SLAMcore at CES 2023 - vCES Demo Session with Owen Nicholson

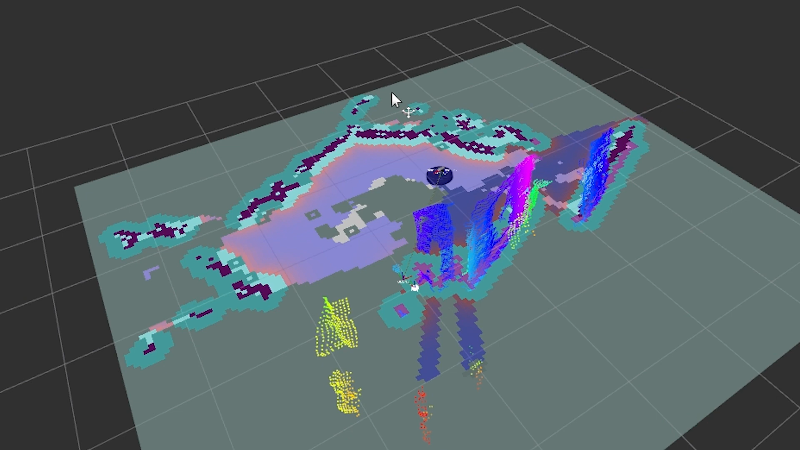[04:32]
And this floor plan is more than just a floor plan. It's actually a 2d occupancy map.
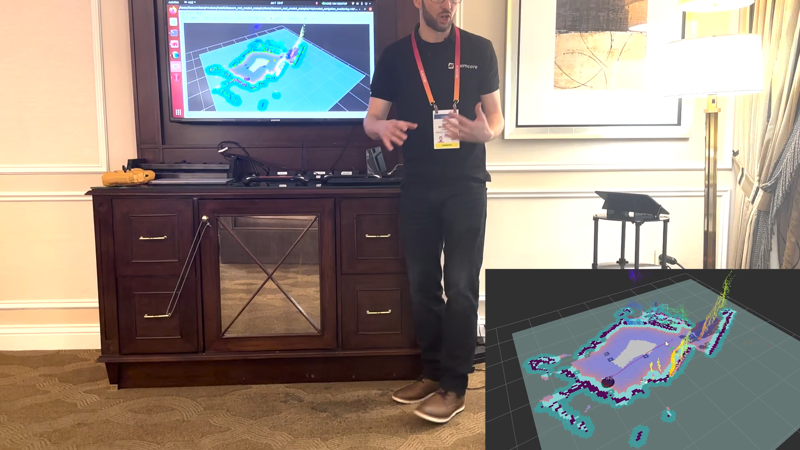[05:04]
We have some customers using this in very large environments including warehouses. So now the robot is planning its path.
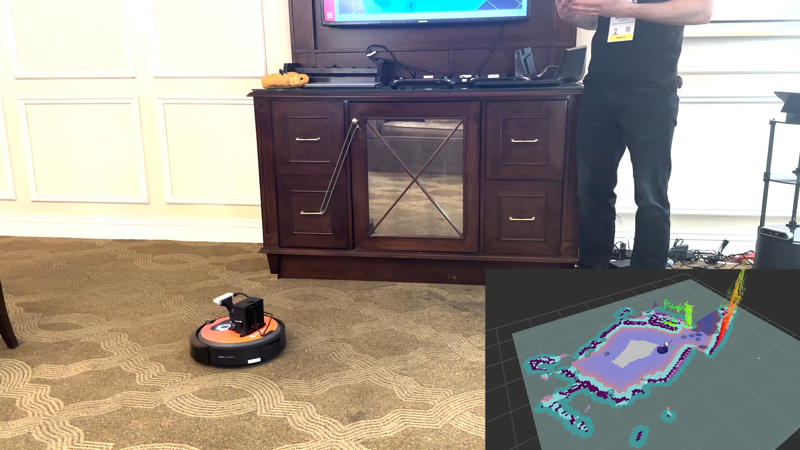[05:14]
We're using the ROS2 navigation staff for path planning and obstacle avoidance but all of the localization and mapping is using our SLAM algorithms.
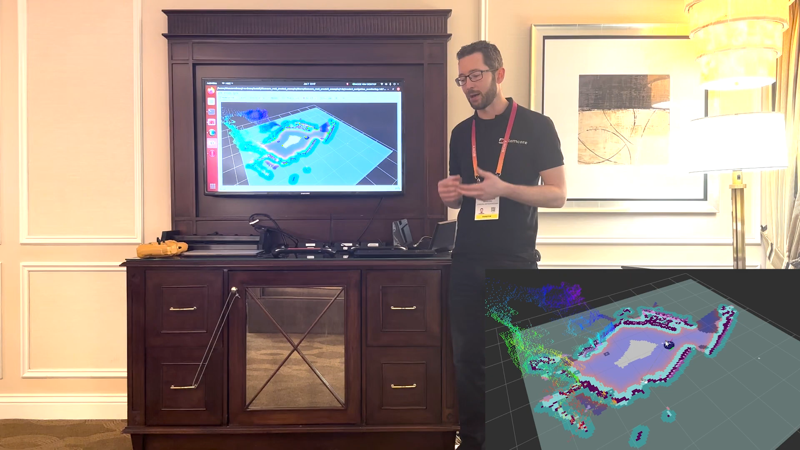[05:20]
It can also avoid obstacles that it may encounter along the way. So actually let's put an obstacle in the way of it now.
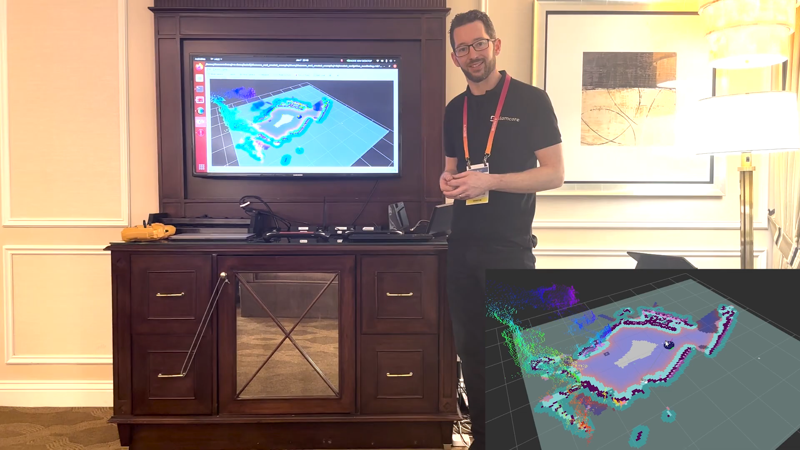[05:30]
Would you like to stand up and stand in the middle of the room? I'll send the robot to the other side of the room and it will actually see you using the depth camera on the front of it. And it already has seen you straight away. I told it if you weren't in the way you would have gone and taken a direct path straight to the other side. But because it's been programmed to avoid any
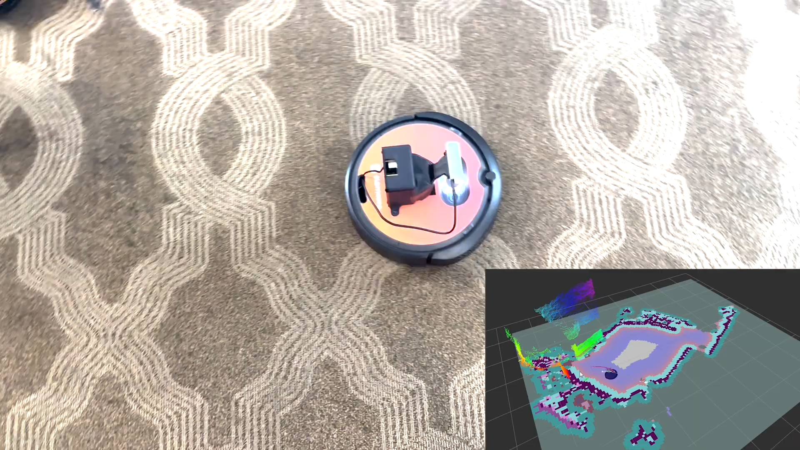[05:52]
obstacles it's now taking a much wider path to make sure it doesn't make contact with you.
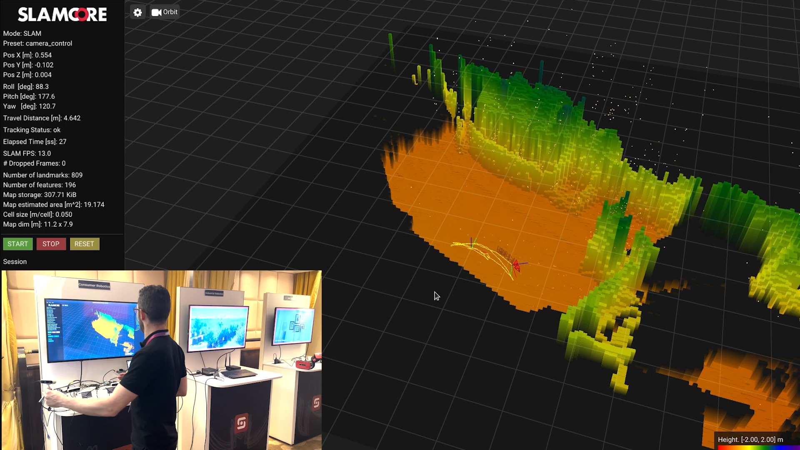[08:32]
You can see there if I went for a walk around this entire room we'd end up with a floor plan or this entire room.
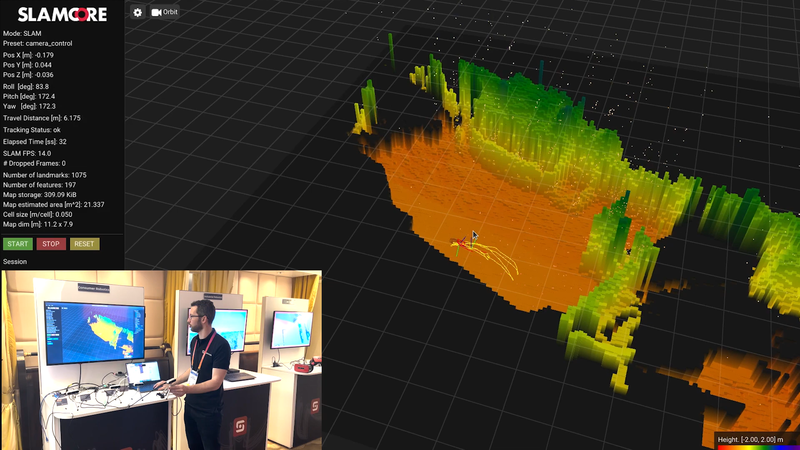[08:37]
As we zoom out you can see how it's starting to come together.
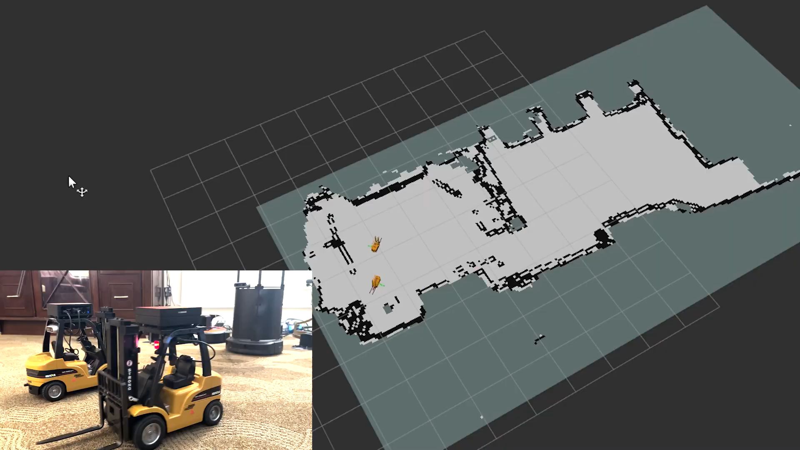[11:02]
So bearing in mind this technology isn't to build an autonomous forklift it's to track manually driven forklifts in the warehouse
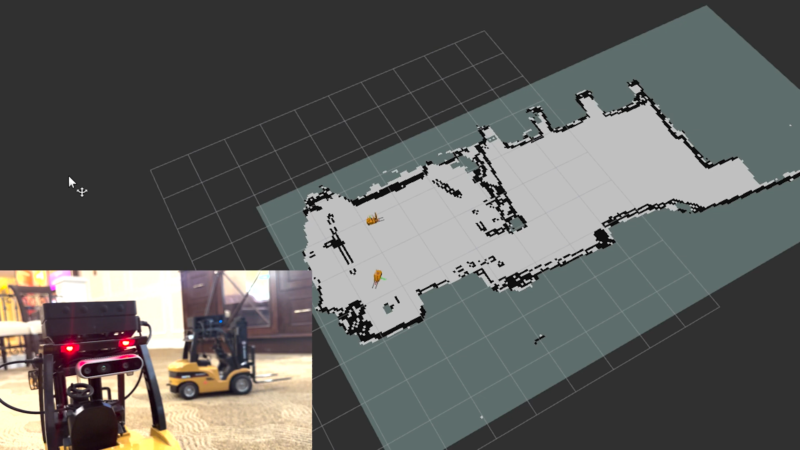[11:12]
and as we start to drive around you can see up on the screen that the position of
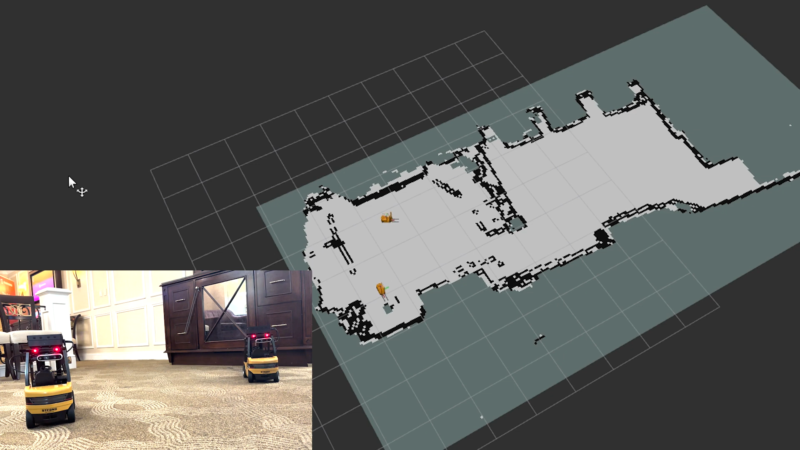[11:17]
the forklifts is accurately tracked over time and space.
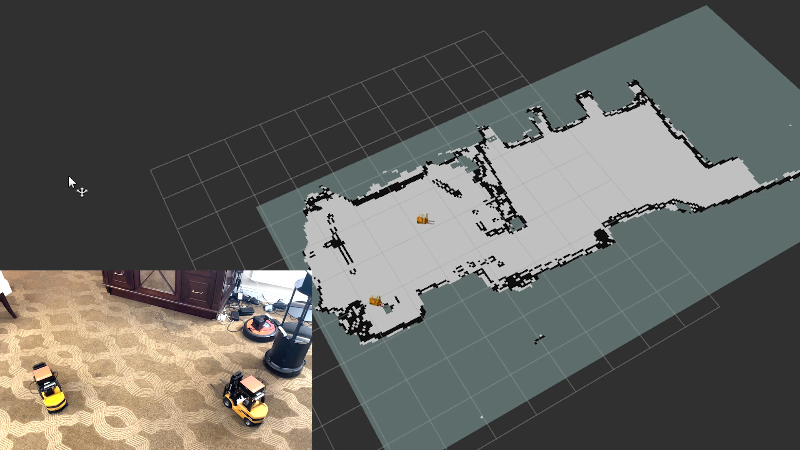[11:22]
So please feel free to start driving around and you can see no matter where you go in this entire area we will always know where that forklift is.
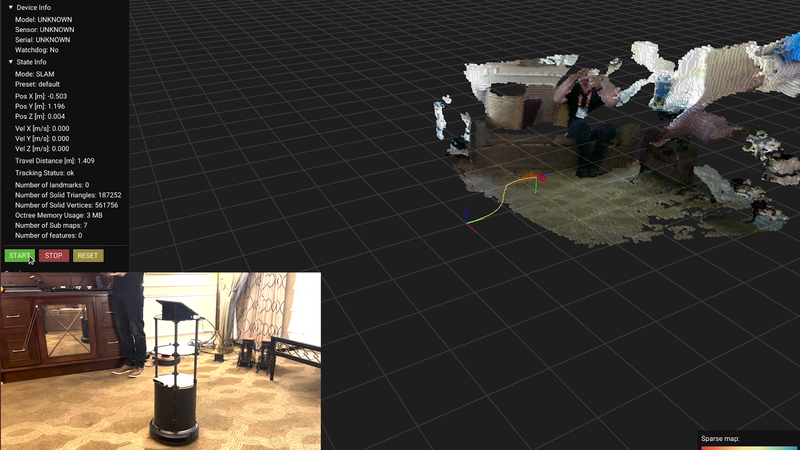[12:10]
Now as I complete the circle
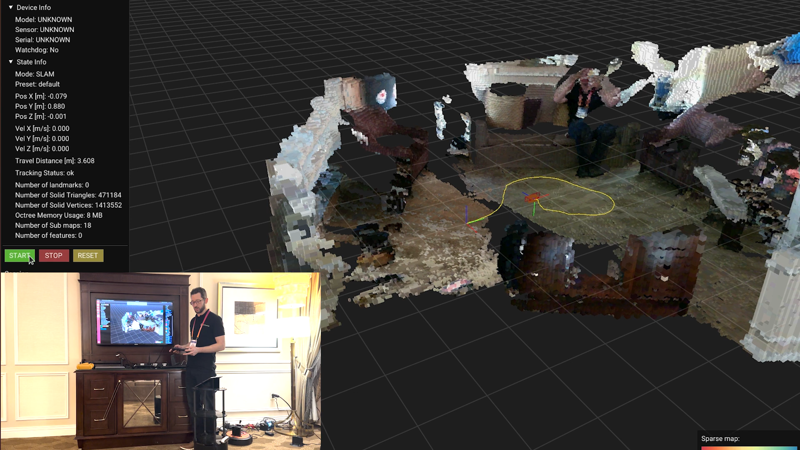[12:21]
I can start to move the robot I can start to move the screen and you can see this is a full 3D model
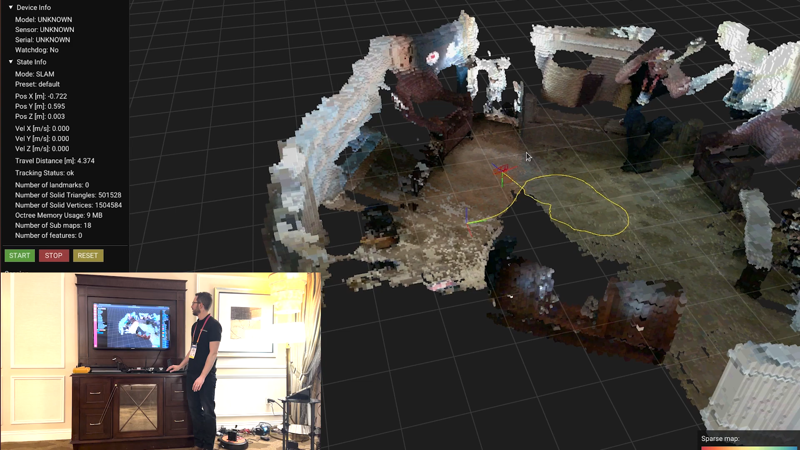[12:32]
of the space in which we're operating. But this is actually much more than just a 3D digital twin.
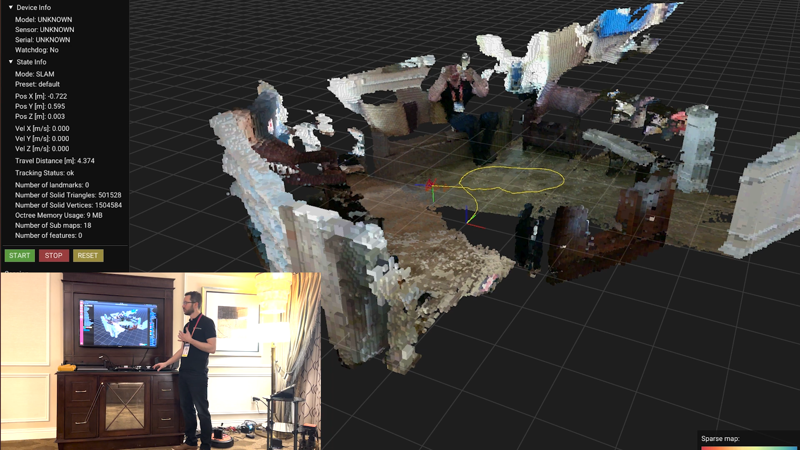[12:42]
We've also used our neural networks to real time label all of the obstacles and all the objects that the robot has encountered. So you can see there in purple the couch, the chairs in green and actually yourself there in pink.
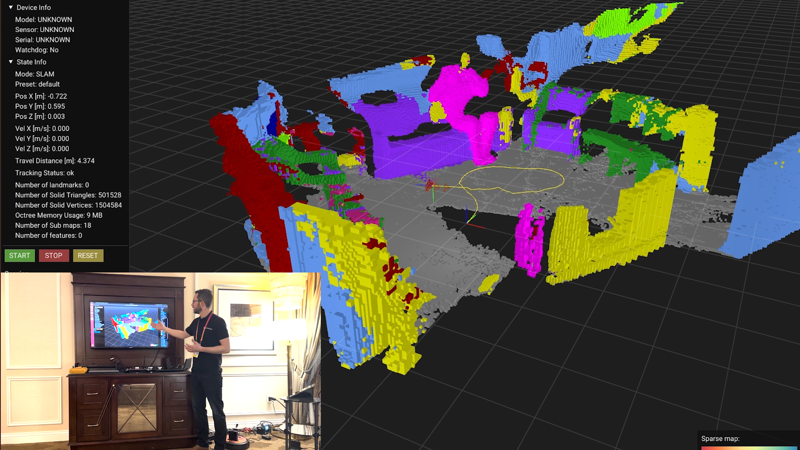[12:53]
This allows us to do things like remove the people from the from the map because quite often when you're building a map you don't want to have to
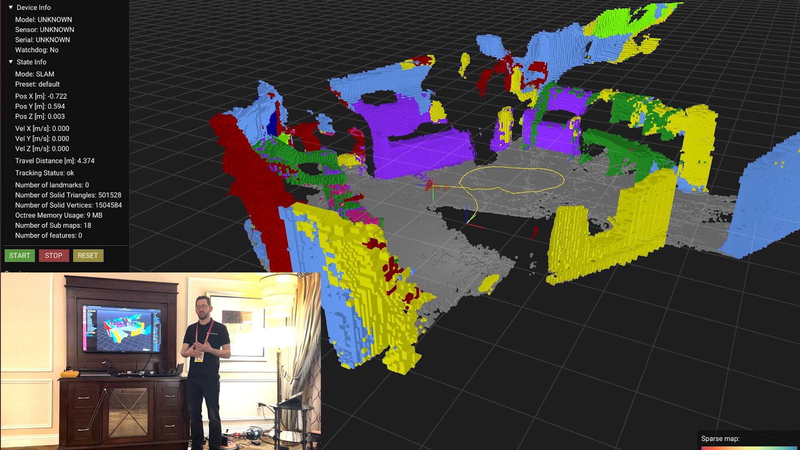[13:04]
clear the entire room so this means you're able to map a space without asking everyone to leave.
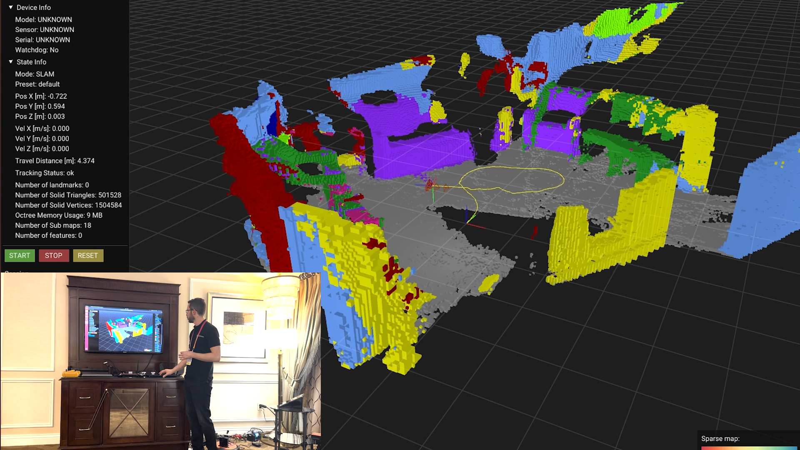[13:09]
Maybe you want to remove the chairs and the couches so that we only have the walls and the floors visible.
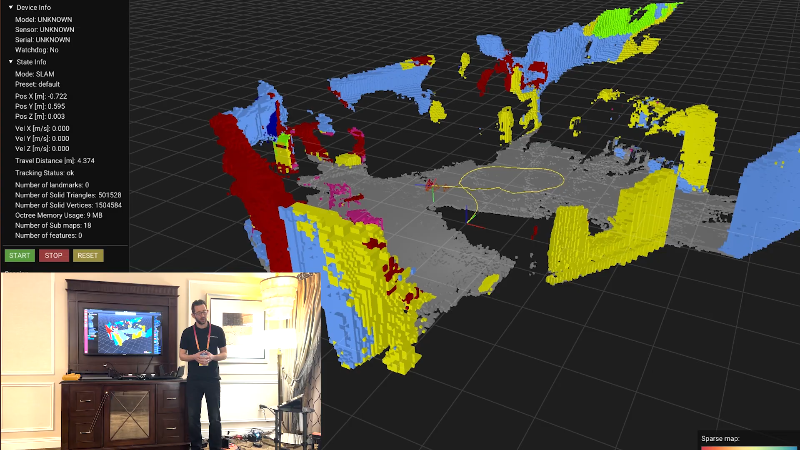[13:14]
And this is actually what we call this third level of spatial intelligence where we have the first is just the sparse point cloud,